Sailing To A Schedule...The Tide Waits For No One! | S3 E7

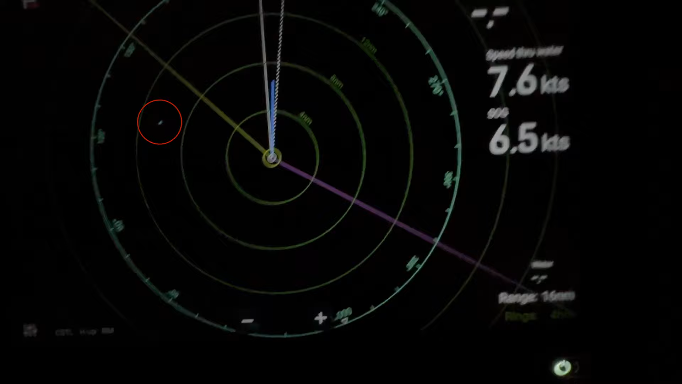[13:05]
That little speck there that you can see is also 11 miles out.